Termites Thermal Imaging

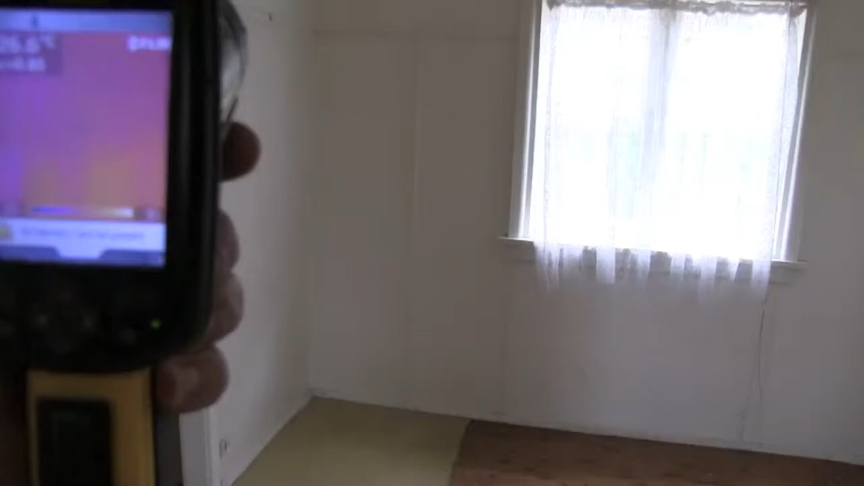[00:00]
So looking at the various details thermally, again, just that condensate that occurs at the base of the walls and under windows, but overall looks to be okay. A bit of a thermal inconsistency in the southern wall of this particular detail, and that's a worry.
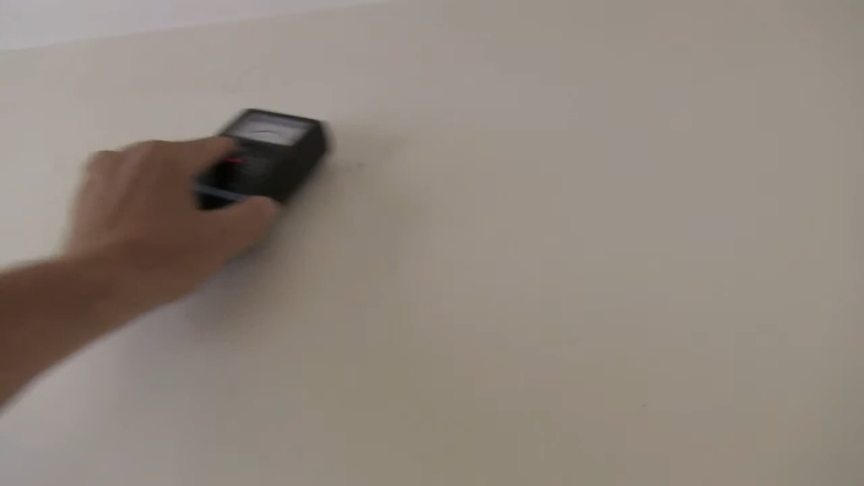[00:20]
We've got higher than normal moisture reading in that particular detail, and quite possibly there could be concealed termite damage in that rear wall.
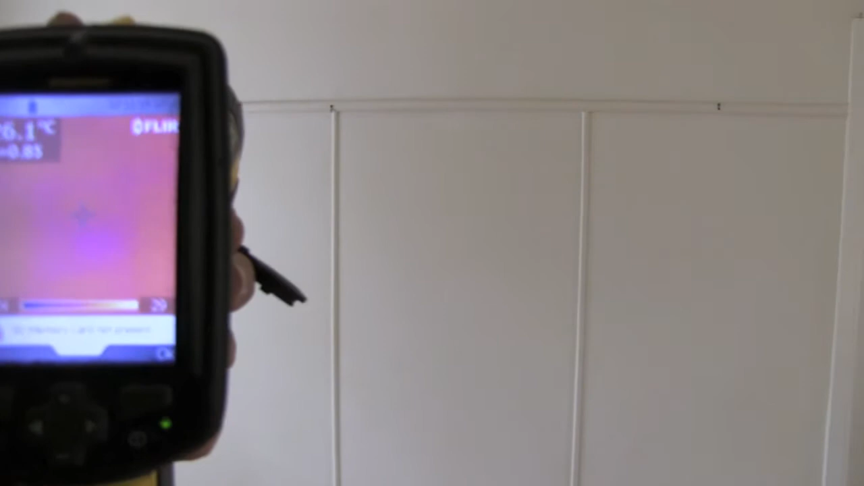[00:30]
So that area that we see that they've patched the wall lining, looking at that,
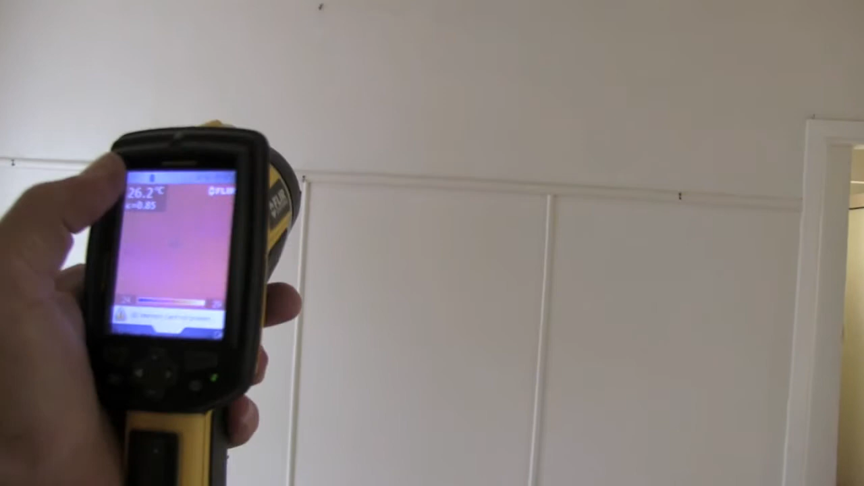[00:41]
On screen: spot 26.2°C
there's clearly a thermal inconsistency that raises a concern that quite possibly there would be a termite sub-nest within that wall detail.